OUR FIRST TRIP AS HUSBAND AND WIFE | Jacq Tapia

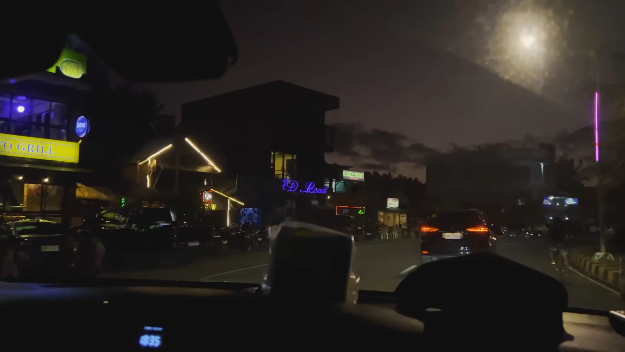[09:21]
Dito sa gabi. Lapit na tayo sa Zoe's.
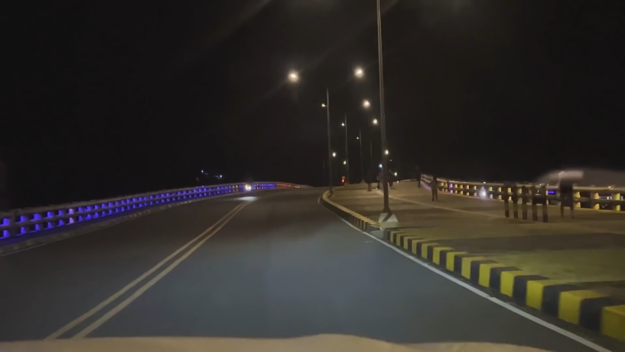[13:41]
Makulay po ang bridge dito. Nagliliwanag. Nasa California na kami. Sana sa daig rin. Baka naman, Gob. Ninong. Ninong eggs, thank you.
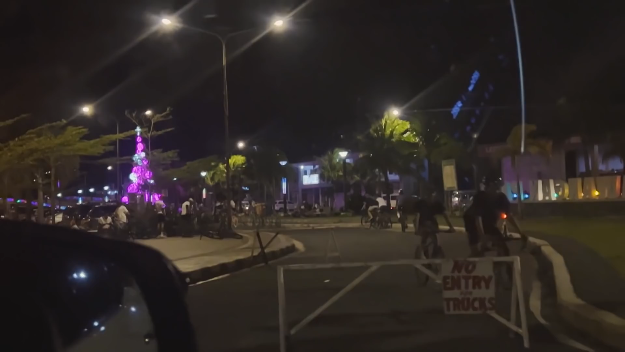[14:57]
Ay, mga bikers, oh. Dito si Edu yata.